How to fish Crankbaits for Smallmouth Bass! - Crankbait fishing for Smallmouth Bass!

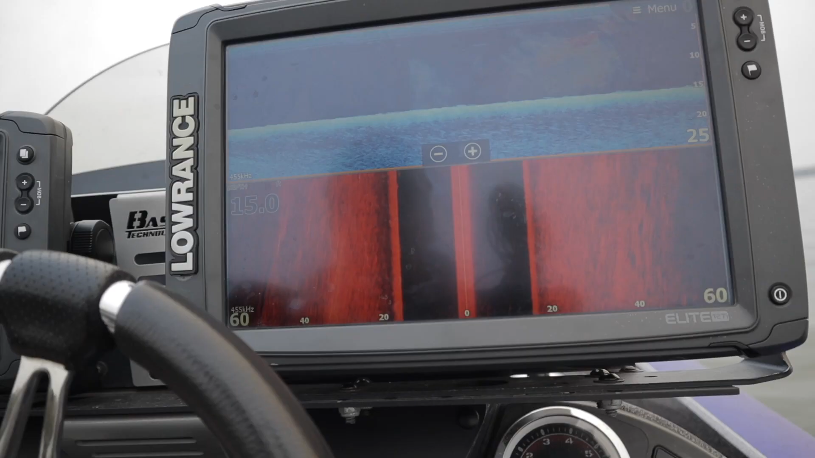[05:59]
So when we're looking to throw a crankbait for smallmouth out here, we're actually out on Lake Erie right now.
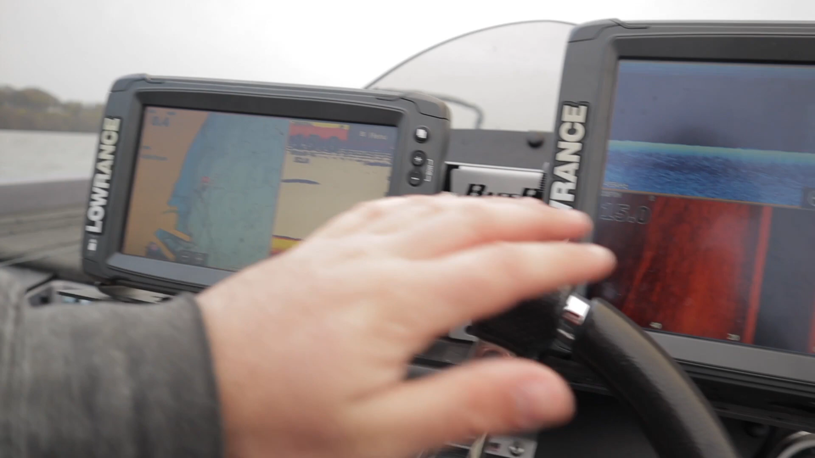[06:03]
I'm going to show you how to graph for these fish and what you're looking for.
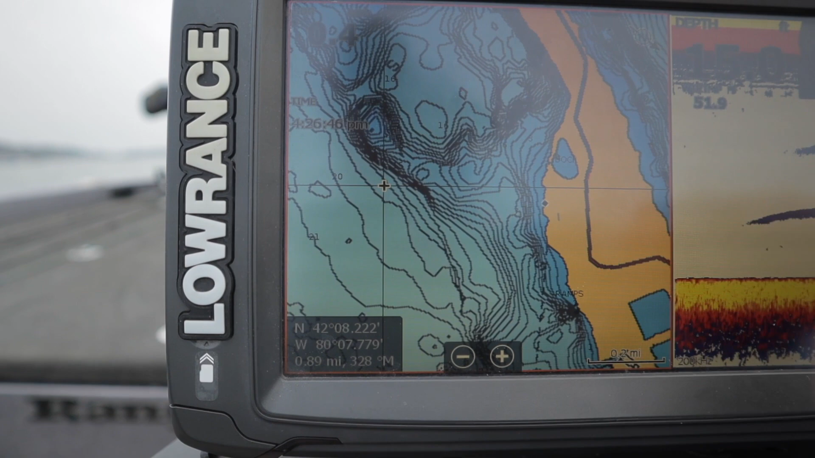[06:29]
Anything like that, rock piles on the bottom, just irregularities where these fish can stage up. You can see this one here. This one right here, there's a big spawning flat right here.
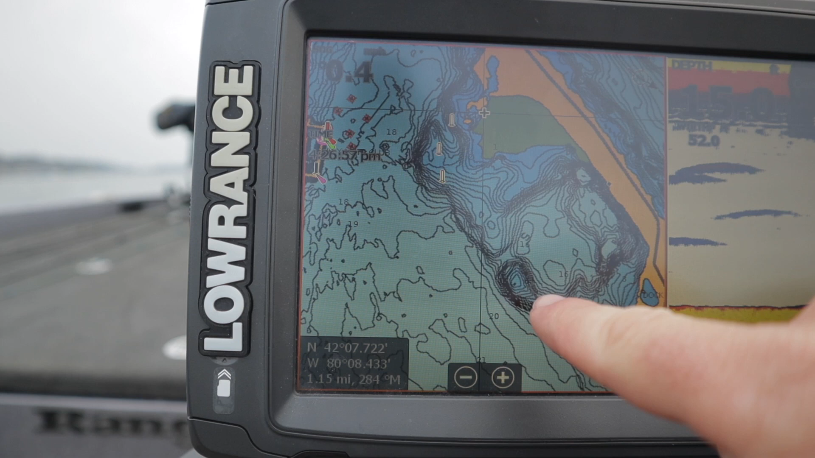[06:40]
So they can stage here, eat, and then when it's time to spawn, they just go swim right there. So that's the kind of stuff we're looking for. Now let's start the motor. I'll idle around here and I'm going to show you a couple things on the bottom on what you're looking for actually on your structure scan itself.
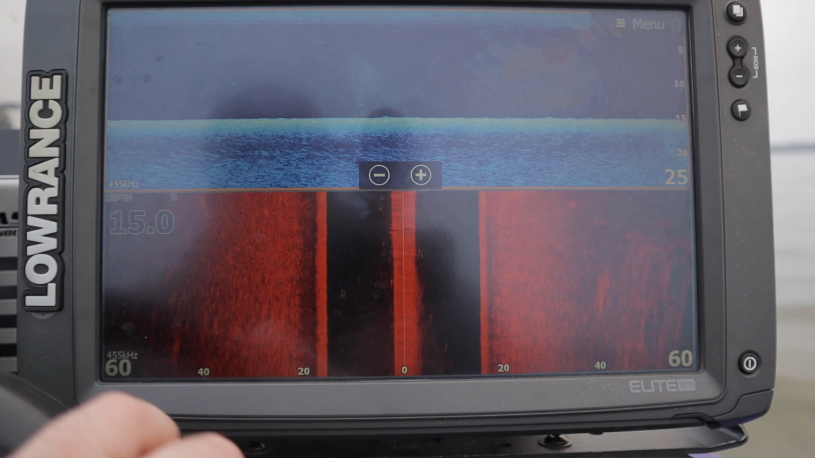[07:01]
Now what you'll notice is that the bottom here is very plain.
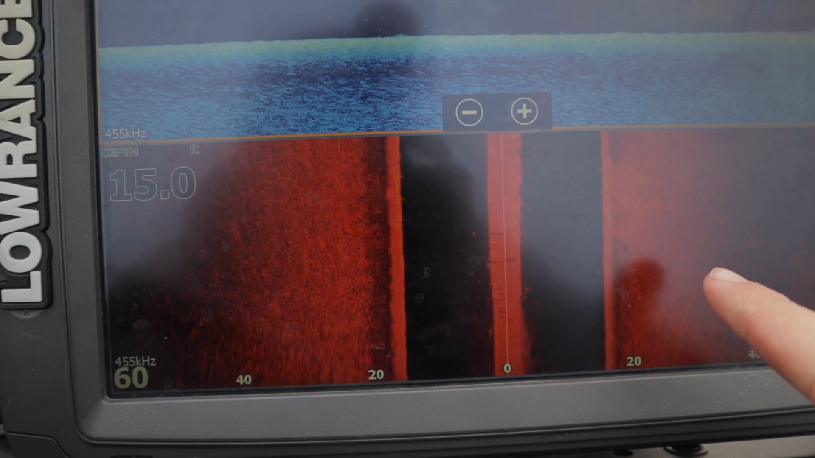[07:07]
You can see there's literally nothing down there, nothing down there, nothing up here. This is downscan. This is my side scan.
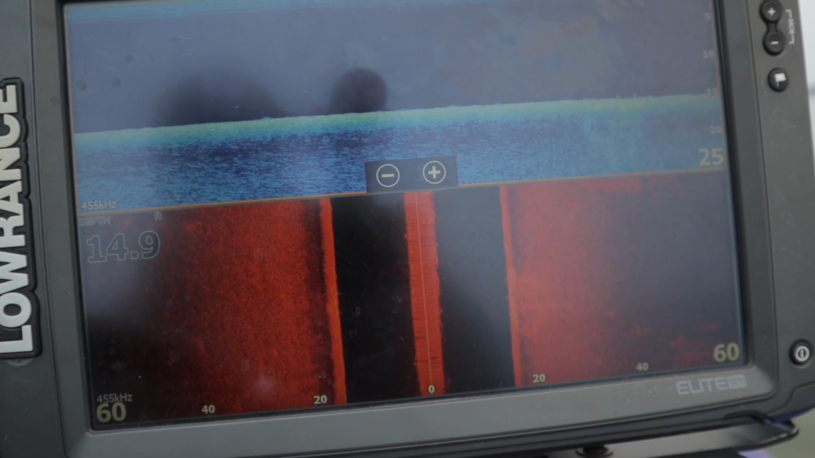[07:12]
There's absolutely nothing on the bottom. This is what you're looking for.
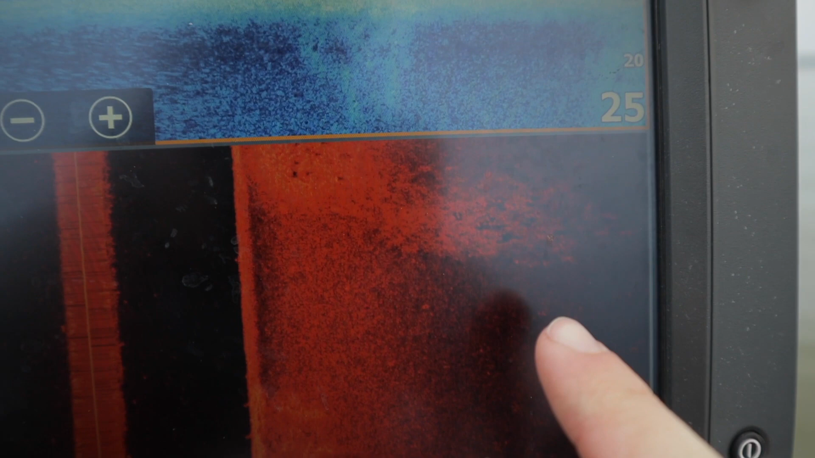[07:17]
See how that has really hard bottom returns right there. You can see this rock pile pop up on the map.
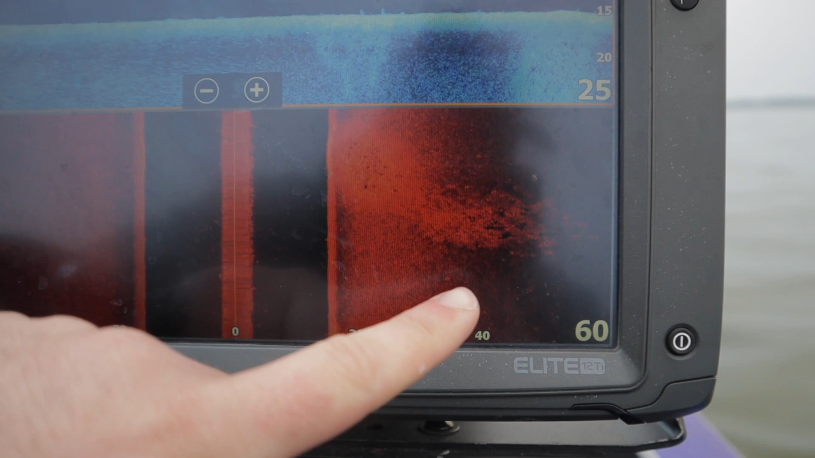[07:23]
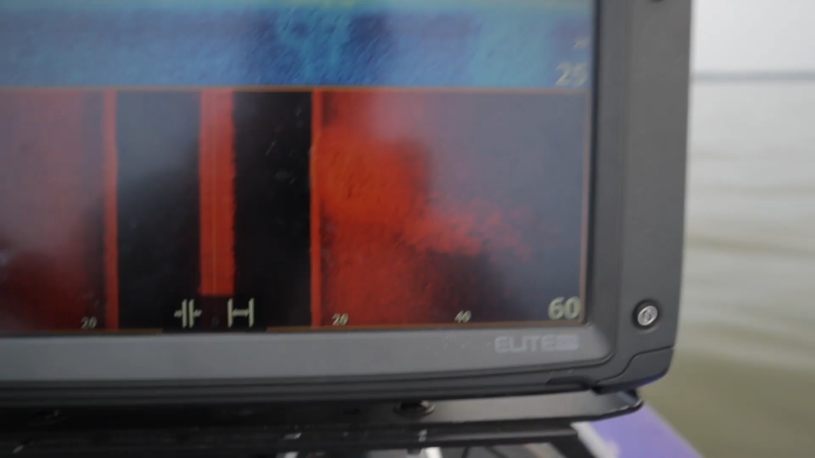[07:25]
So let me, let me stop this here.
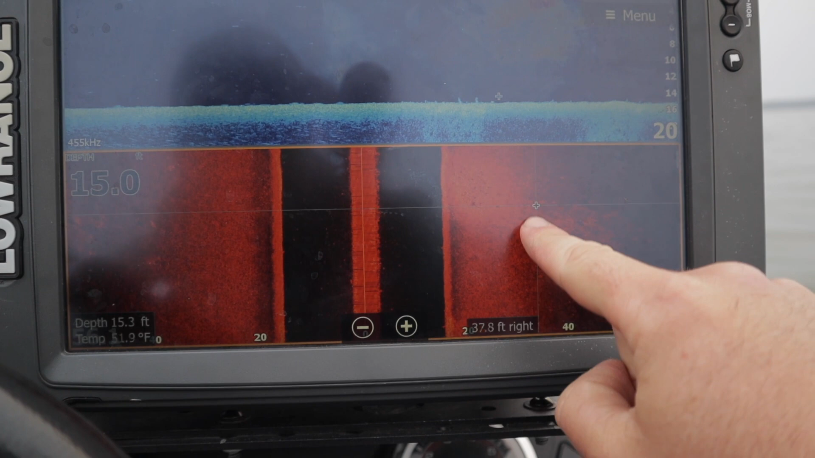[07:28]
We got a couple, so we got a couple of them right here.
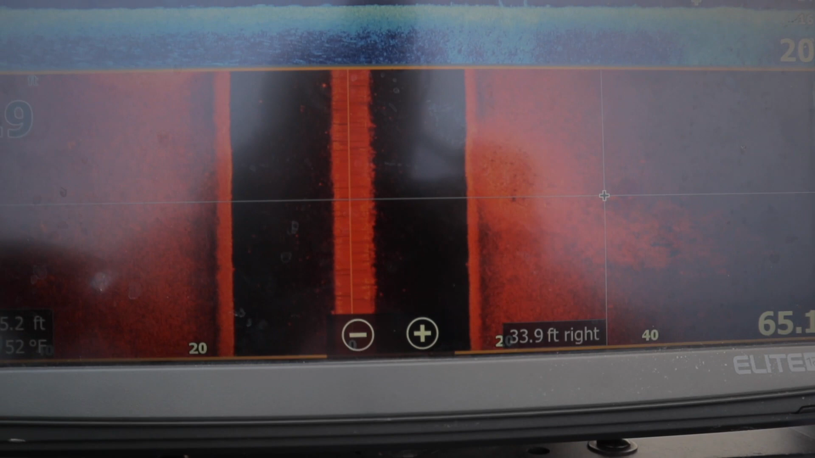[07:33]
So you can see how plain this bottom is out here.
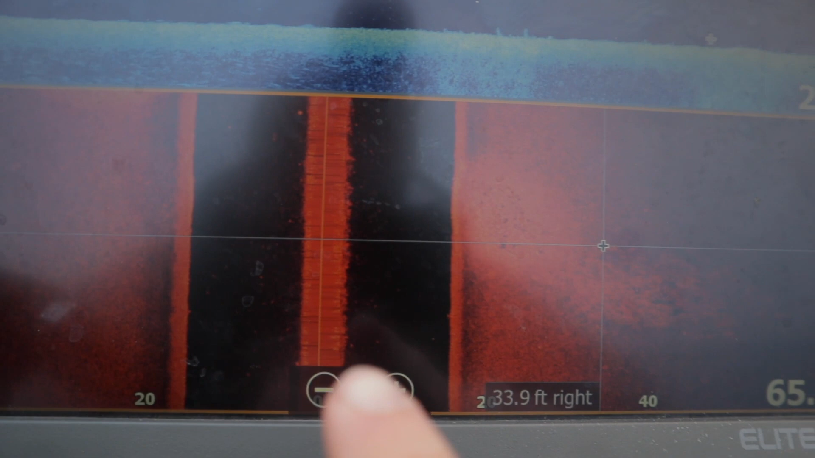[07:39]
There's nothing in that brighter spot right there. That's a hard return. So that, that's a rock pile. That is where those fish are going to live. So if you can mark this, get your crankbait down in it and bounce it off those rocks all down this little spine, there is going to be fish in that.
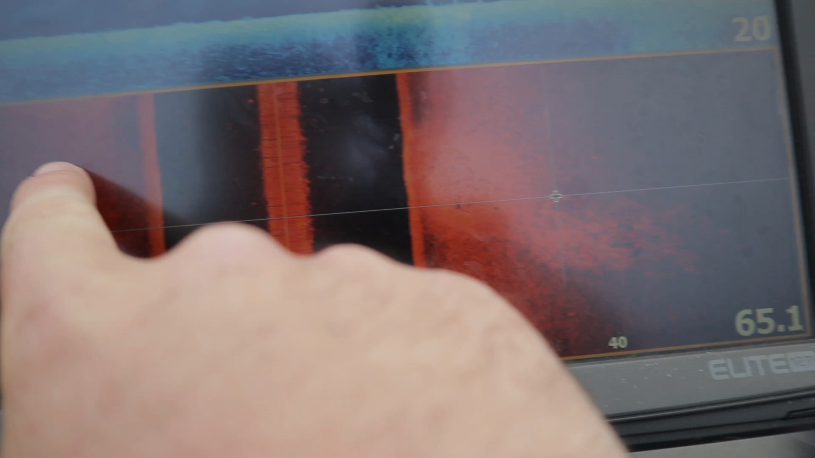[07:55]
Another one that popped up, that one right there, you can see that plain as day. That is a rock pile.
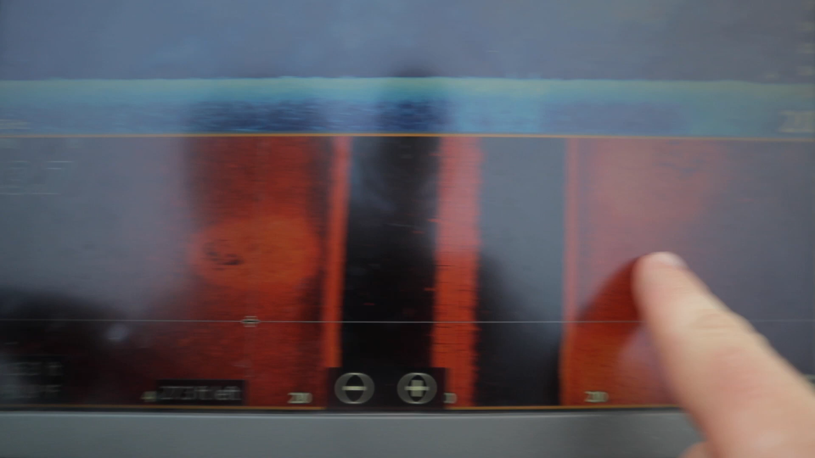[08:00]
There's another rock pile. So you can see these are scattered out here. Rock pile, rock pile, rock pile.
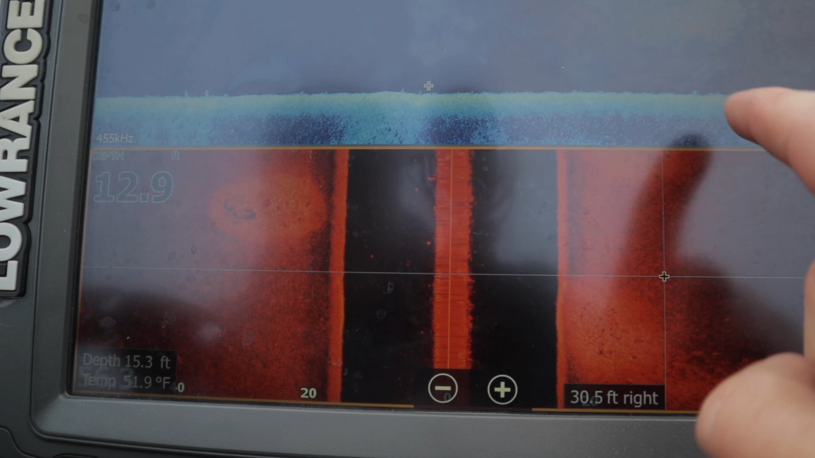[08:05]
On screen: depth 15.3 ft, water 51.9°F
These are probably all connected into one, to be honest. There's like a little v-shape.
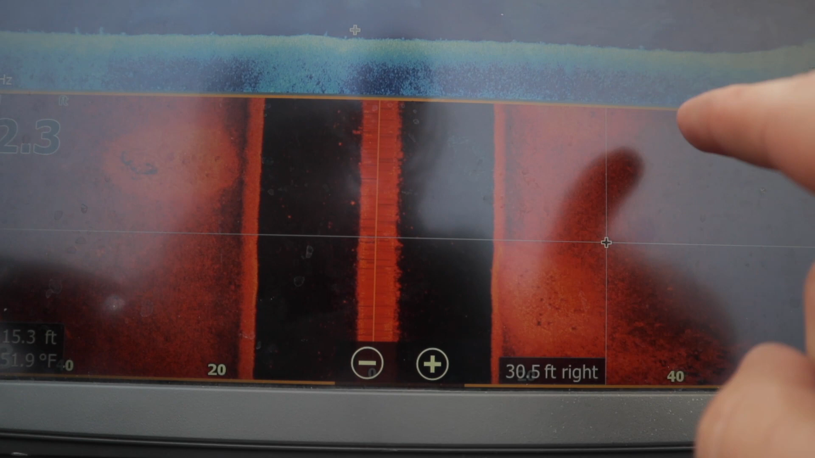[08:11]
But you can see these are all just kind of scattered out here. And all you can do is just side scan around and mark these rock piles.
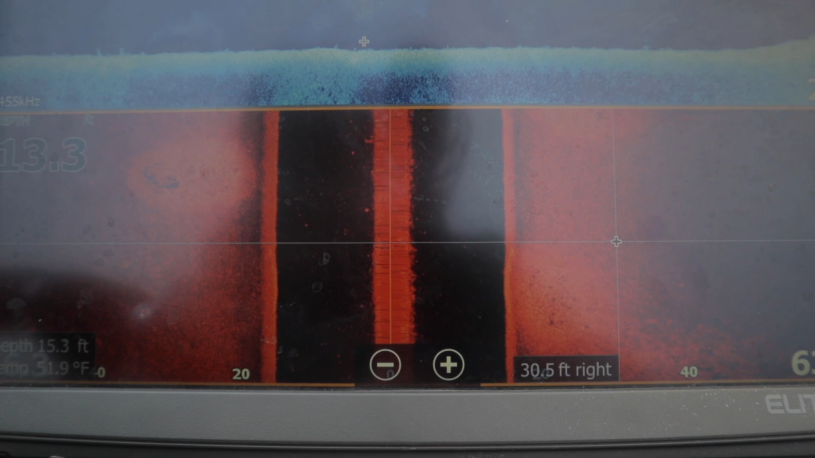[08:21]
On screen: depth 15.3 ft, water 51.9°F
And then you can line up with your front graph and cast to these. Make sure your crankbait's coming through fishy water at all times.
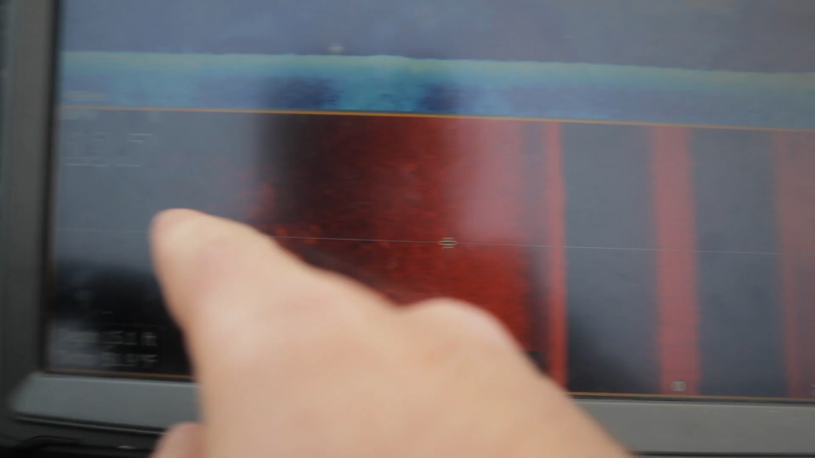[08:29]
So even out here, that one's a little harder to see because it's starting to fall off there.